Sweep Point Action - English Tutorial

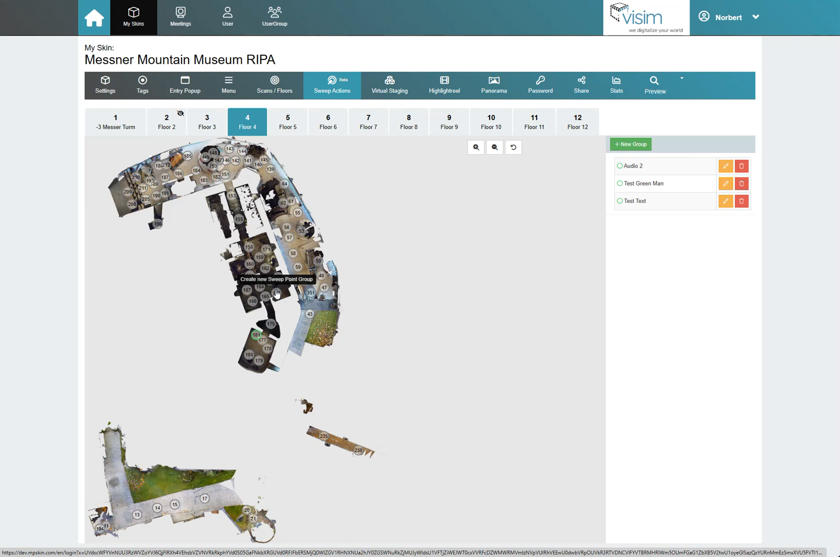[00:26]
We select the desired floor and click on New Group on the right side.
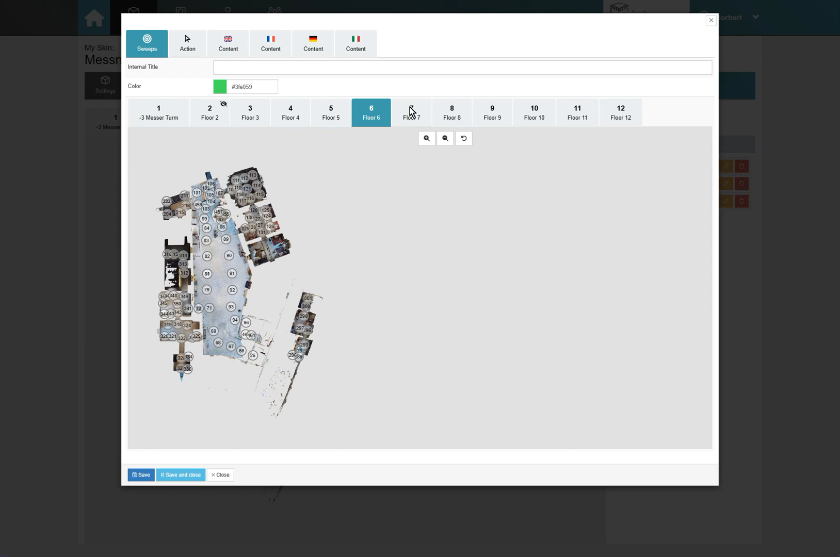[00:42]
In this example, we are selecting all of the scan points in a hall in this museum.